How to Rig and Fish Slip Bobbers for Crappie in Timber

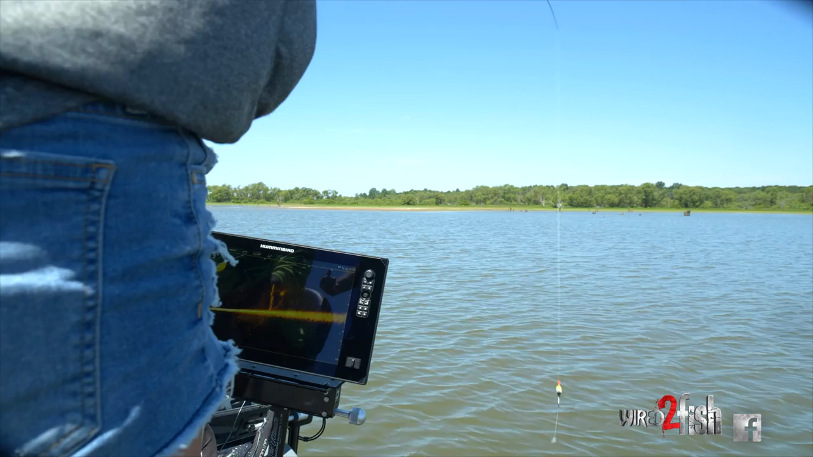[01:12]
ton of line out like you used to with a clip-on bobber when we use the mega live it just makes it so much easier to set your depth it applies to bobber fishing people probably
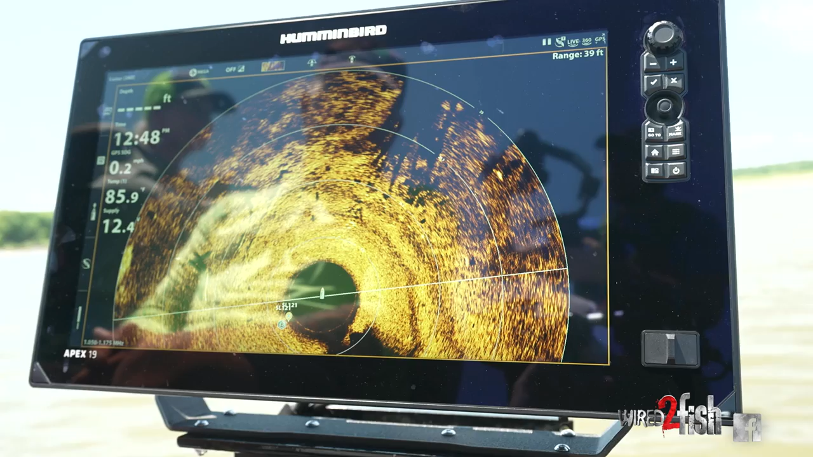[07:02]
okay so another tool that hummingbird has is the mega 360. so when i go to new water or new lake or if i'm fishing submerged lay downs if i'm looking for stuff there's no better
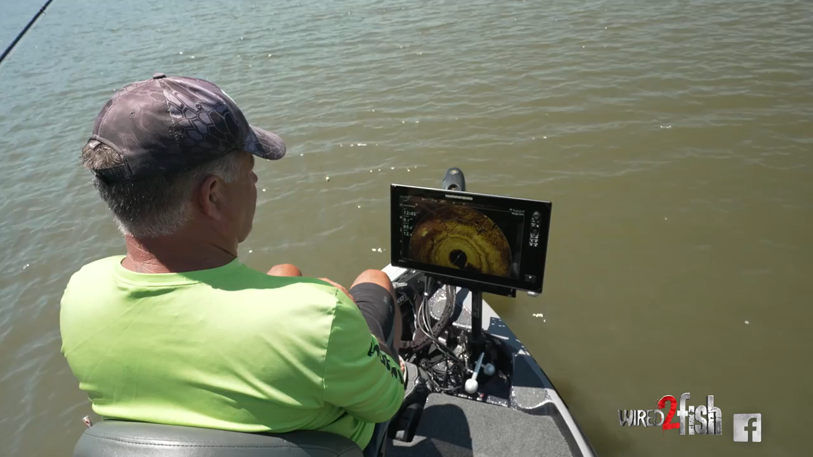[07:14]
tool than the 360 because you can pick out like right now we're scanning 80 foot we're looking
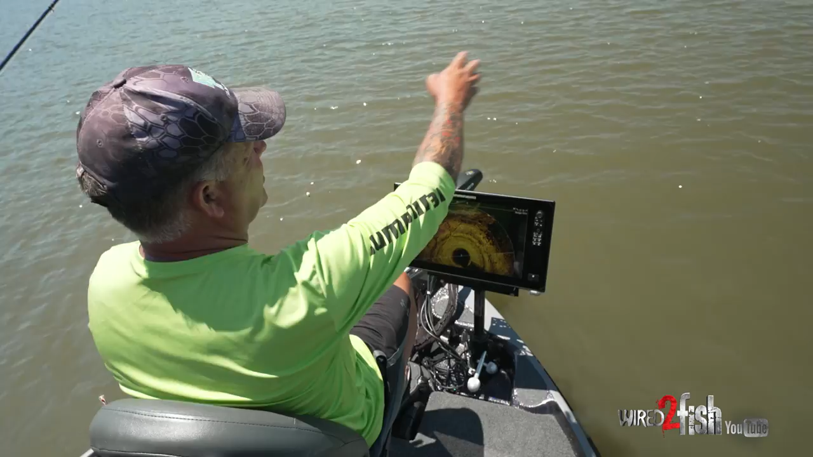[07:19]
39 foot in every direction around the boat i'm keeping it focused pretty much in front of the boat because we're
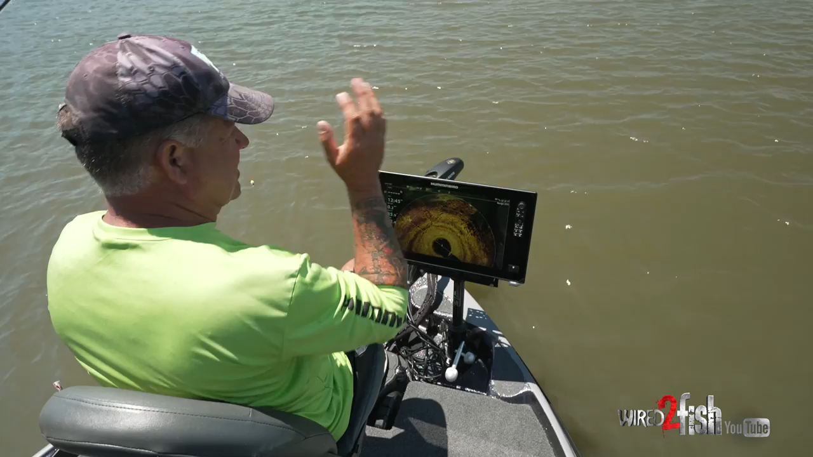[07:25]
fishing into the wind to our direction but we have a lay down cedar tree right next to us you can see the shadows from the branches on the tree you don't really see the cedar tree but you can see the shadow of the branches and the base of the tree if
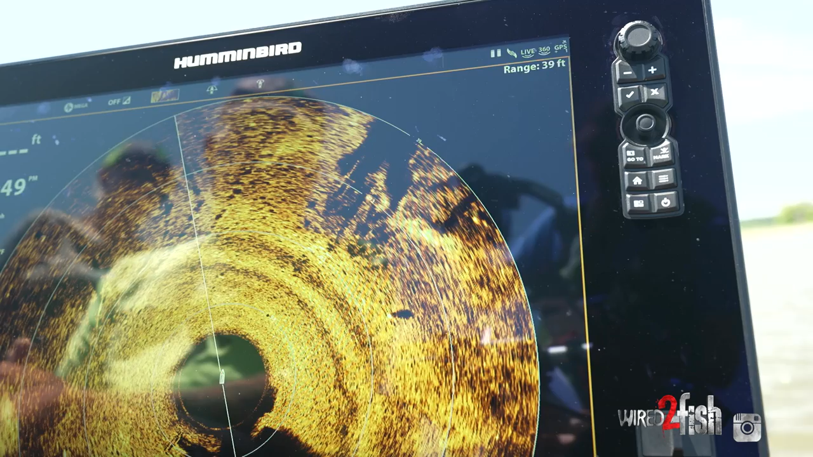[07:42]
you notice the round shadows in the cedar tree those are fish
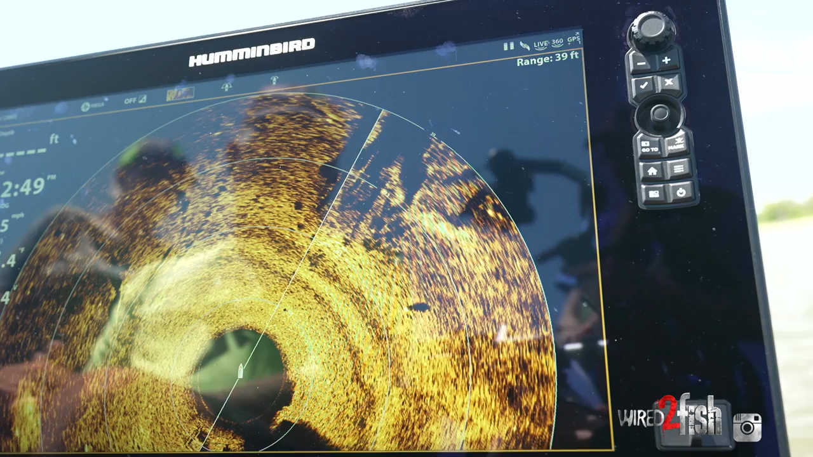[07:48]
those are shadows from those fish in the in that tree you can see them hanging so i can
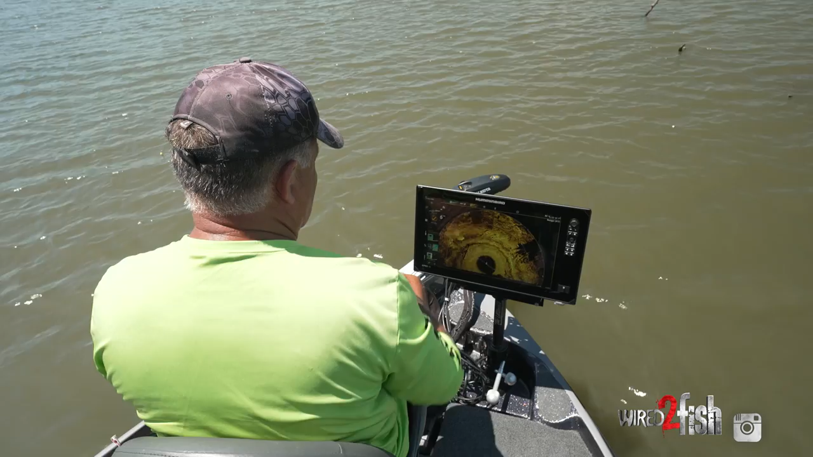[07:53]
take it turn to 360 and the live on and you can see the fish hanging
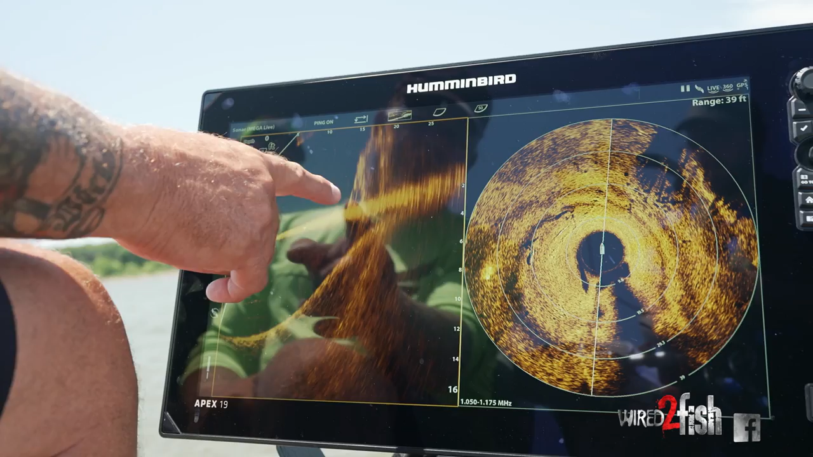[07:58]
in the tree it helps you find what you're gonna fish